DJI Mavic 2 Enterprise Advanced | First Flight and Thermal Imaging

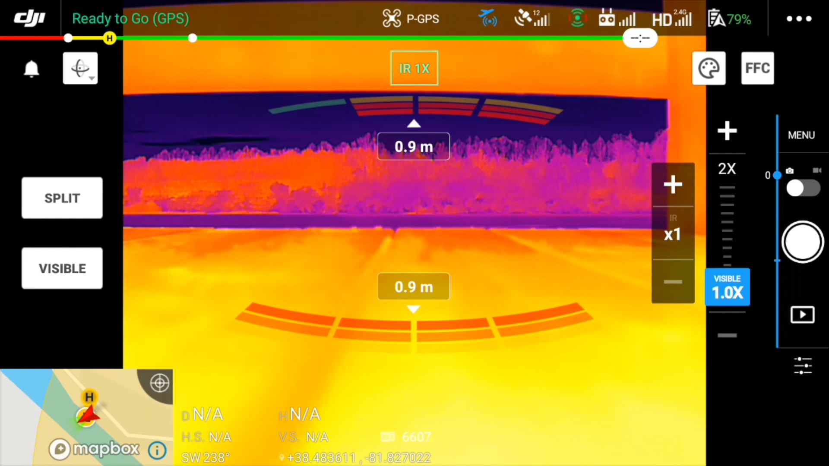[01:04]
Since I'm already viewing the thermal camera, my button options are split and visible. Tapping split will show both camera views on the controller screen side by side.
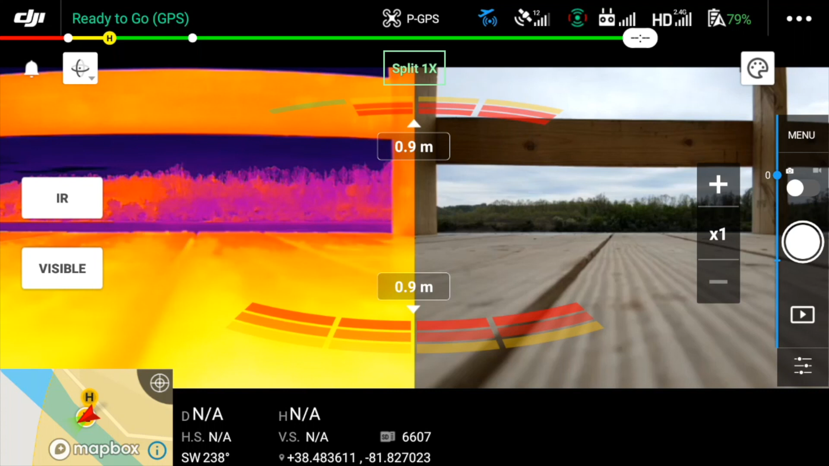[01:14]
Notice my button options change now to IR and visible. For takeoff and flight I will tap visible.
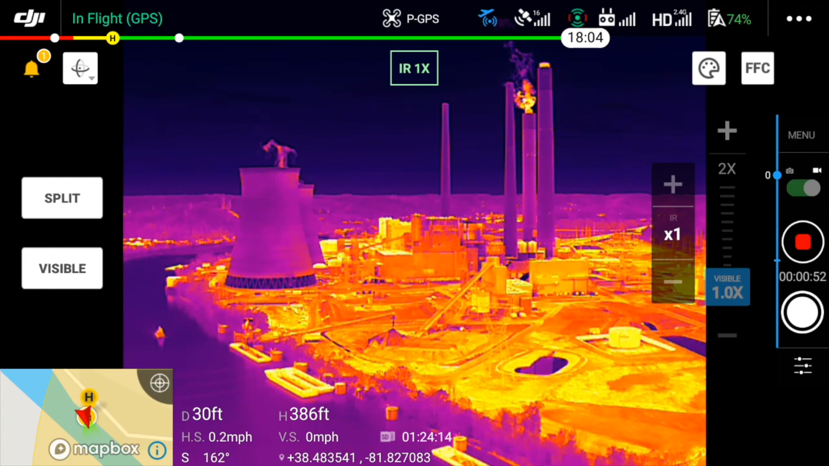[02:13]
Let's have a look at the same scene from both cameras. And here's a small arcing shot I took of the plant.
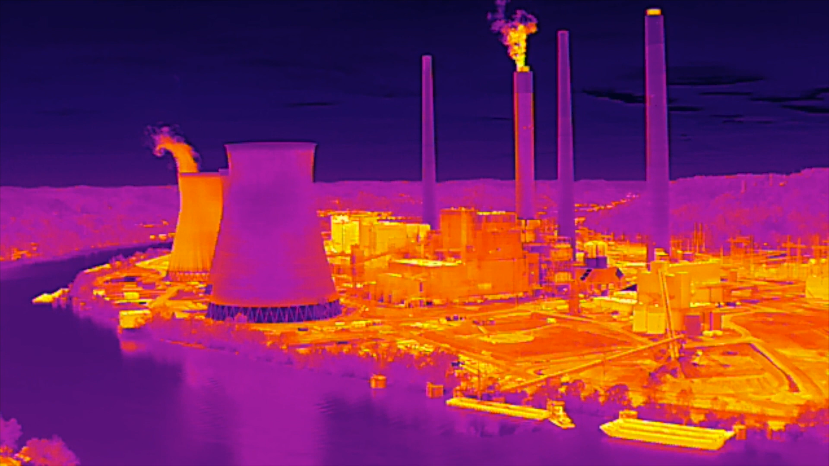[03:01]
Notice how much warmer the one smokestack is compared to the others. The hotter the object, the brighter the color, with white being at the top of the range and black being at the bottom.
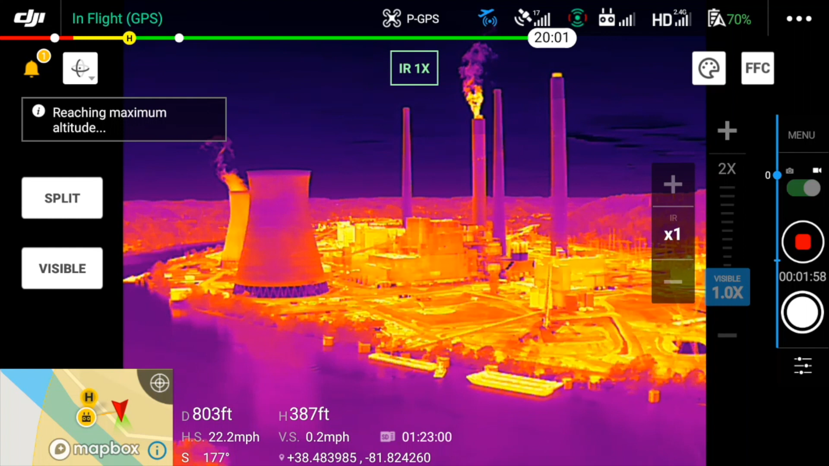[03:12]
With that little experiment over, I was ready to bring the drone back down.